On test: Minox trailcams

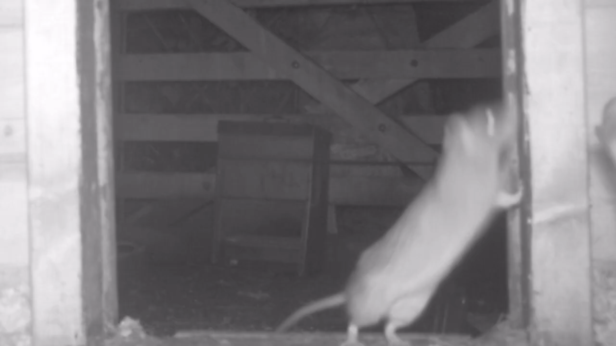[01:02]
All can film HD video and all of them shoot still pictures up to 8 megapixels which in my shooting magazine editing days would be enough to print full page.
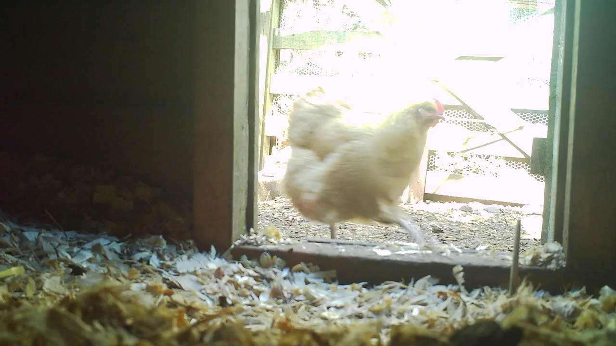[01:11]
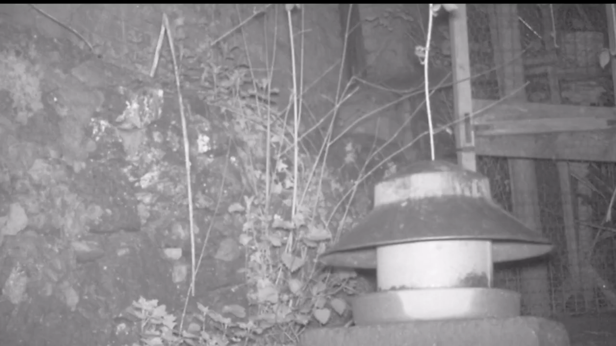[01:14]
They work day or night with good quality infrared, they record the time stamp if you want and they all work off SD cards.
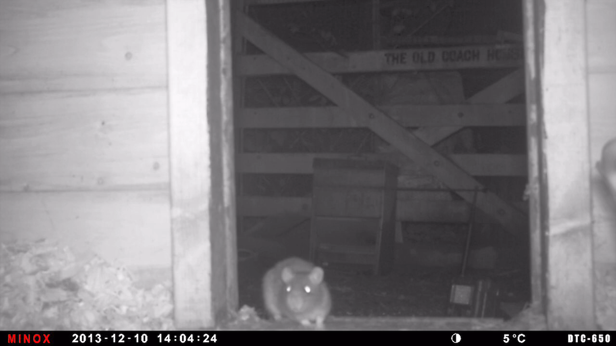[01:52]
There is a rat or rats that come into the hen house at around midnight.
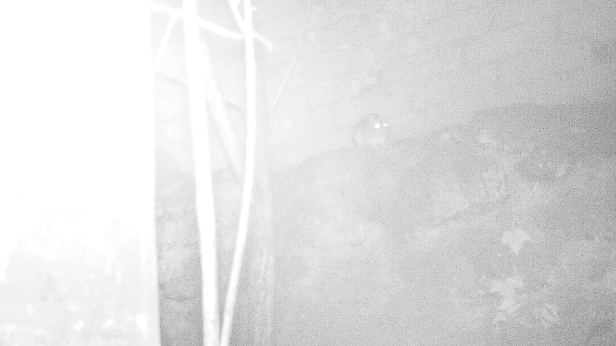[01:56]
There is a rat or rats that proceed in an orderly manner along the ledge at the back of the run at around 4am.